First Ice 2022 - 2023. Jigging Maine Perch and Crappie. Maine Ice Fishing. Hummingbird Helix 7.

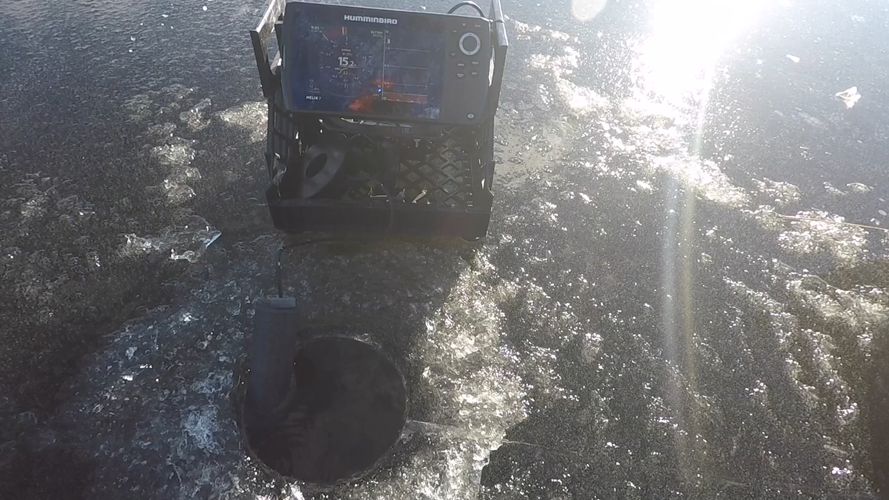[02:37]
there's another nice fish down there and
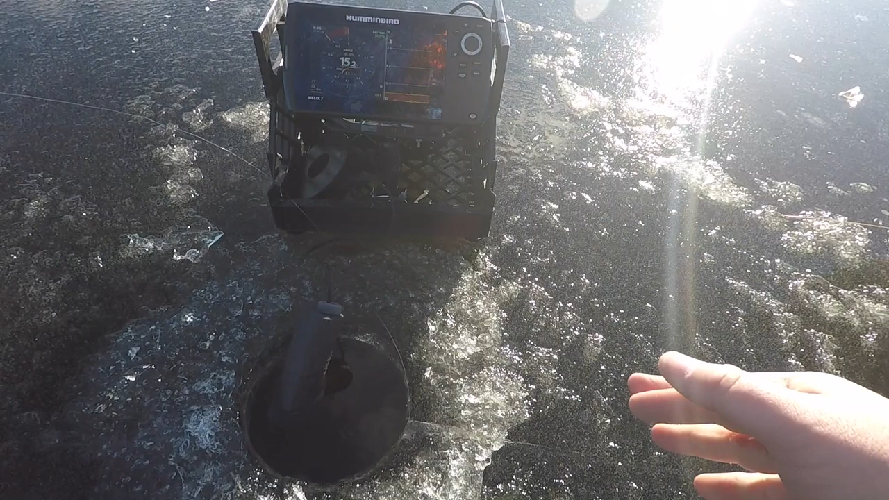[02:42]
15 feet of water fish hovering right on bottom and we're making ice right now guys I don't know if you guys can hear it but
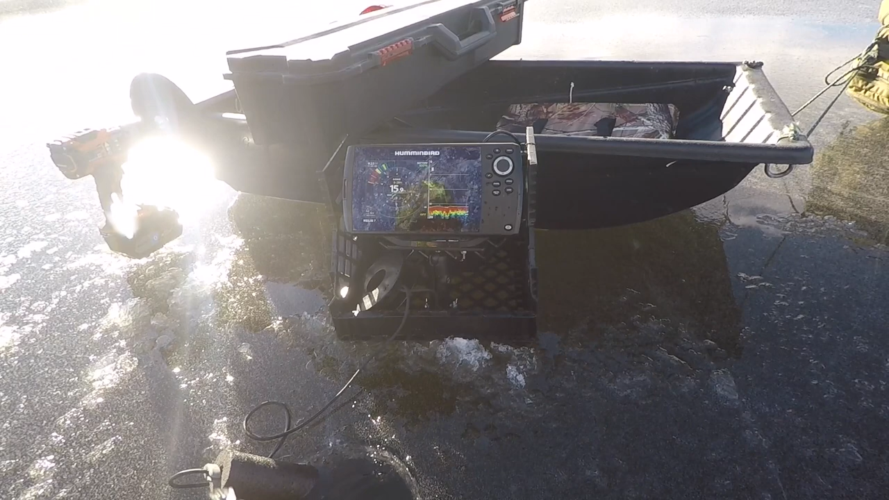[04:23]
It's a decent fish, oh it's a pickerel,
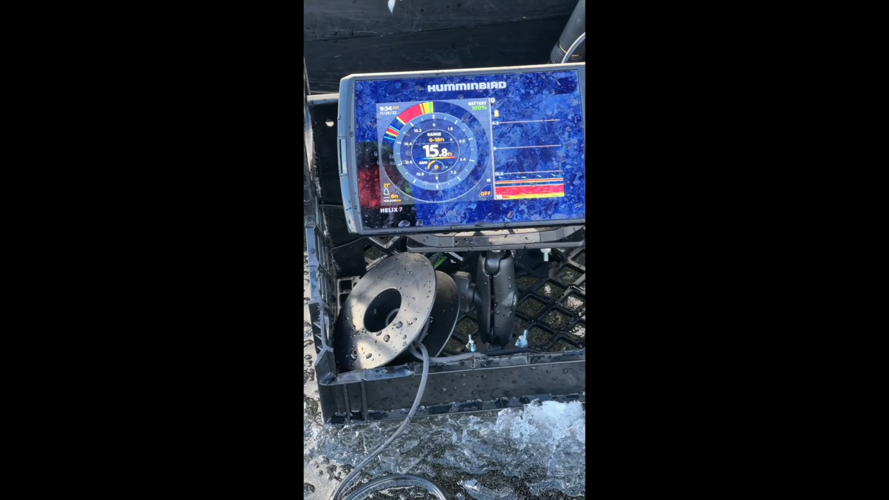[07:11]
just off the bottom it's either a small mouth or a crappie highly unlikely it's a
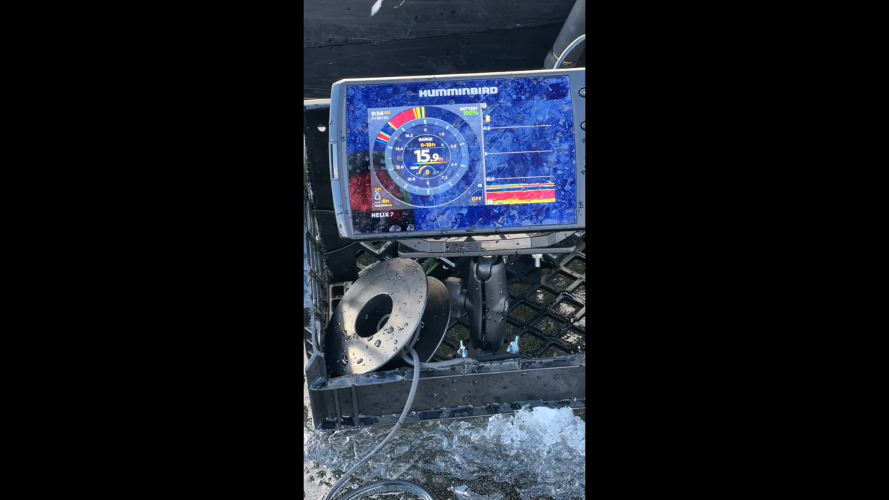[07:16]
perch highly unlikely it's a pickerel that's a good fish
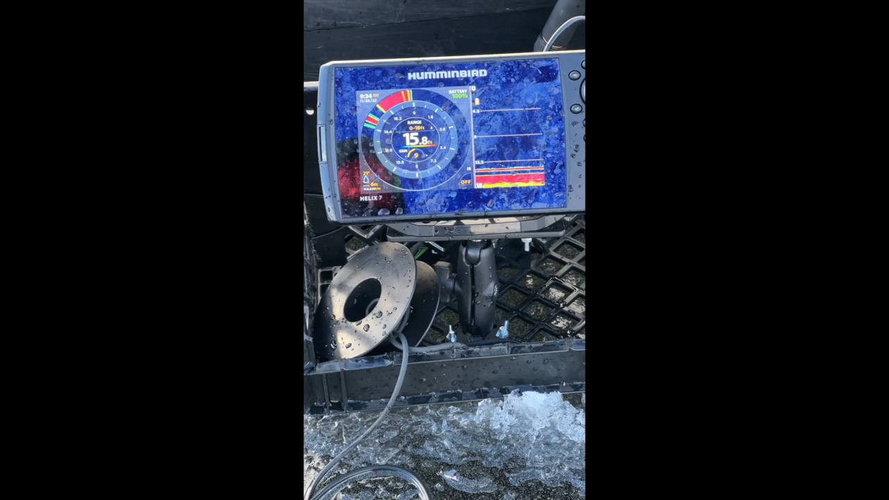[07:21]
whatever it is it could be a trout as well sometimes trouble be lazy lazy like that that didn't take long yeah we got a fish on